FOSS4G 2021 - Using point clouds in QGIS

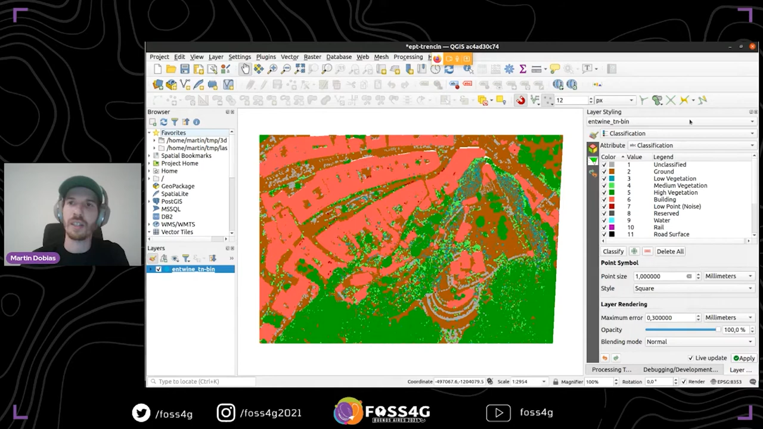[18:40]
and some other parameters that you can set up in this usual layer styling dog widget. And here, of course, is the 2D rendering. Here's the same data set, but with different render. So this one is the attribute mode by ramp rendering. And we are rendering the elevation. So Z attribute, you can set the minimum maximum, you can configure your color ramp, interpolation methods,
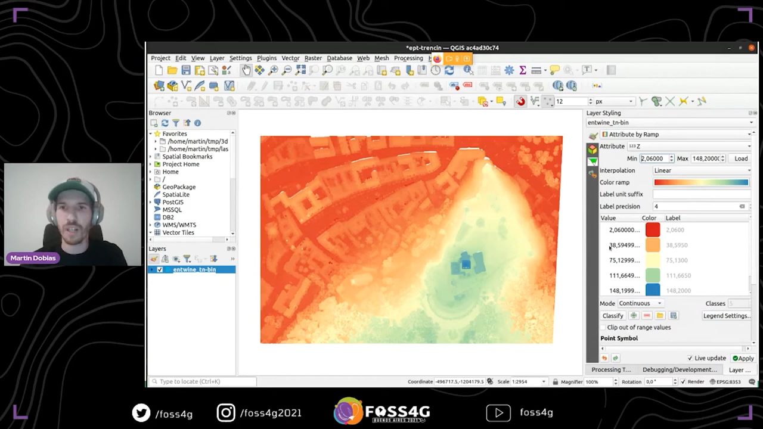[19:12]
how many classes, you can modify the ranges. It's pretty much the same thing as you are used to for raster layers.
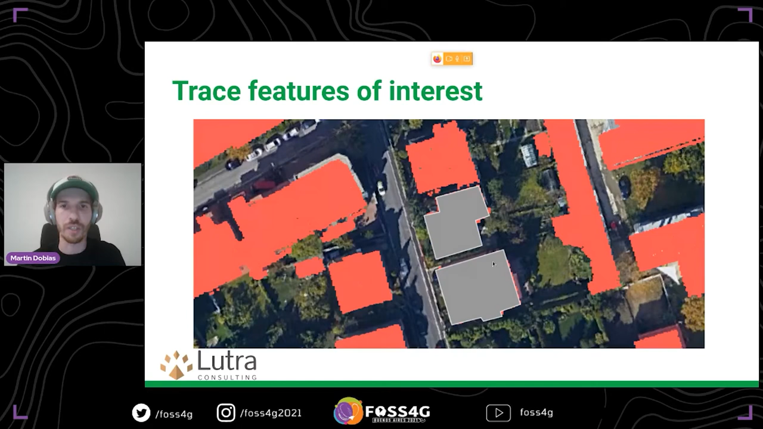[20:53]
the point clouds filtered to only buildings. And here you can see, I have traced some buildings. So these are some of the use cases for 2D, but most interesting is really to view the point clouds in 3D. So you can simply open the 3D map view. And for example, if you have the point cloud that's colorized, you can get a nice 3D look like this.
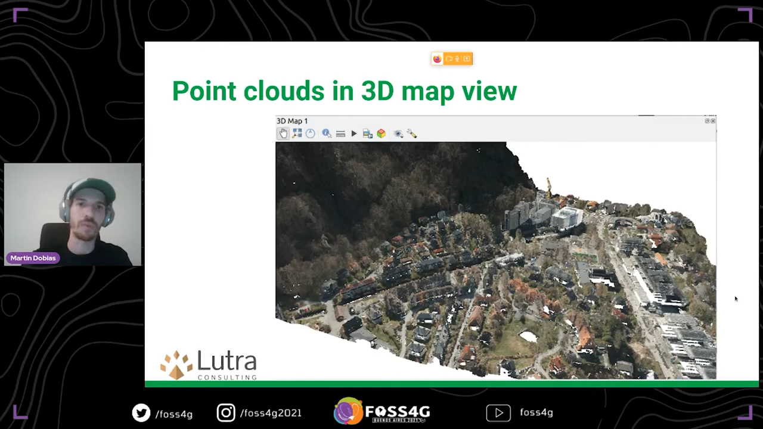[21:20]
You can move there, zoom in, zoom out, rotate the camera. One nice effect that we have implemented is so-called idle lighting. So normally here on the left side, if we would just show the colors of the classification, you don't really see that much detail. But if you enable the item lighting in 3D, you get something much more detailed because
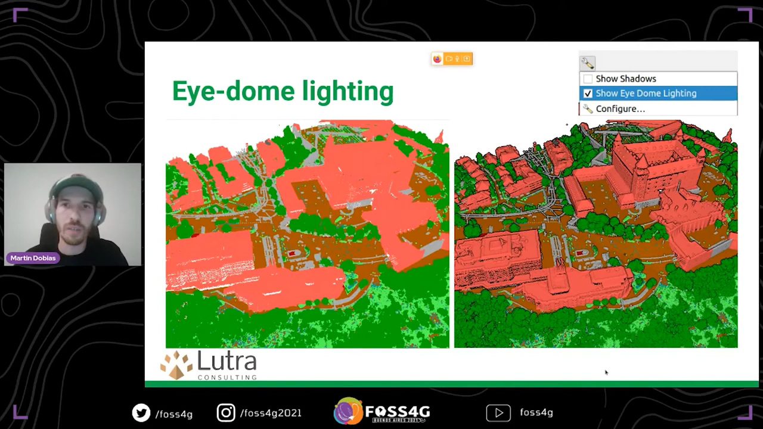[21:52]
it shows the silhouettes and it gets the shading estimate. Here are some more examples like from the top view, from the top view,
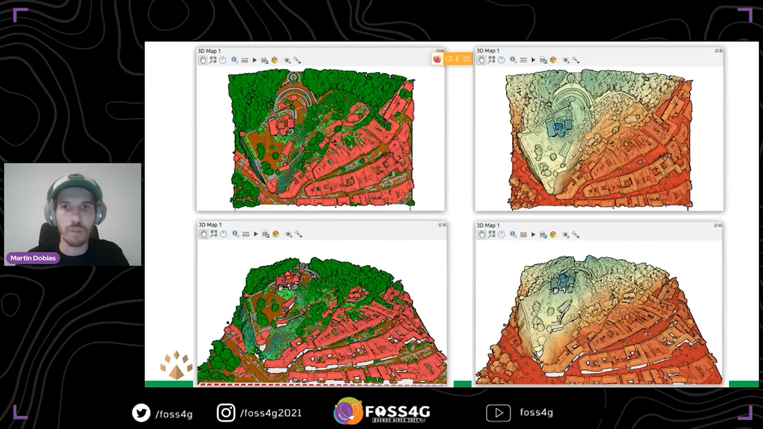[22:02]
from the oblique view, whether it's classified or view based on attribute. You can do filtering based on classification.
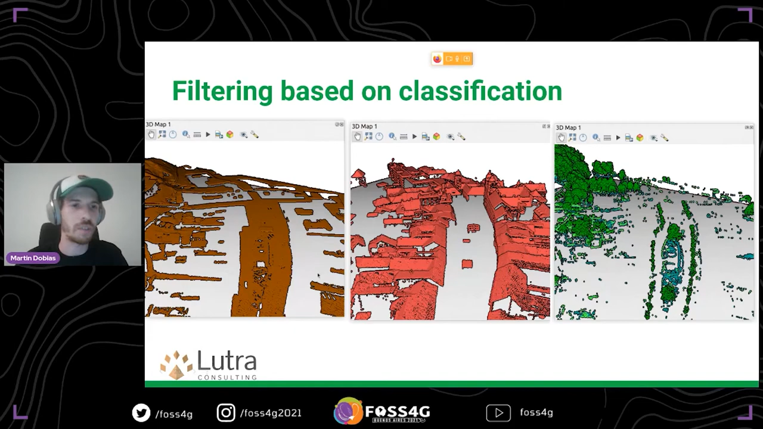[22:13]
So here, for example, there is just ground. This is just buildings. This is just vegetation. You can do all these fun things. And you can even combine these things together. So this is a 3D view, which has vegetation just in green, the ground just in shades of gray based on intensity. And buildings are in different color ramp also with rendering based on intensity.
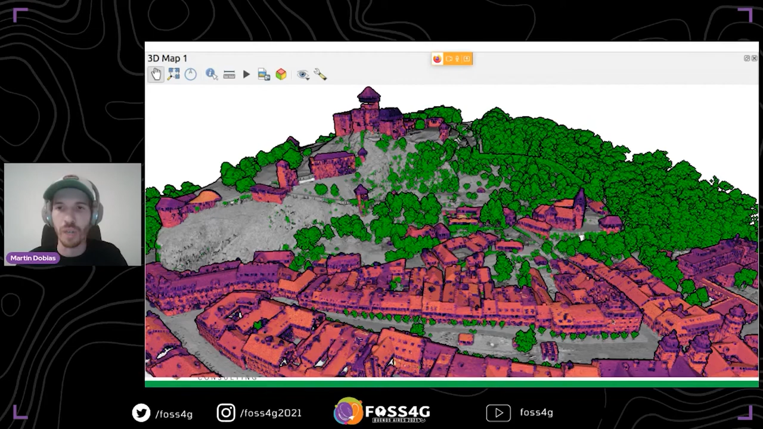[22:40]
You can also use shadows in 3D. So that's another kind of effect that you can see that the trees are different colored from one side than from the other. Or you can see the effect here on the roofs.
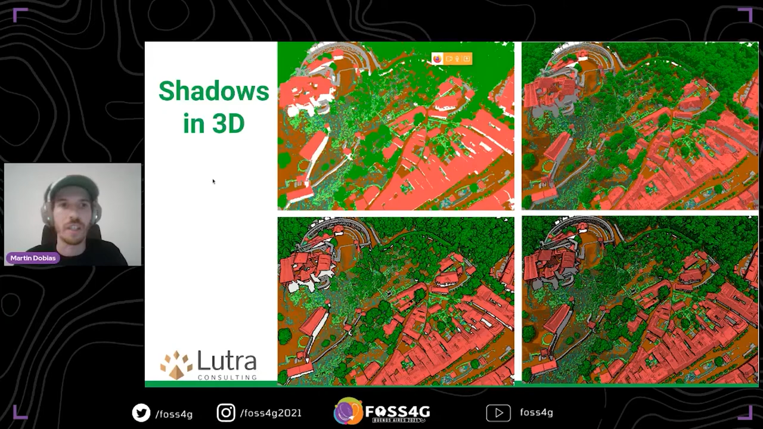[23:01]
A more recent addition is the support for remote EPT datasets.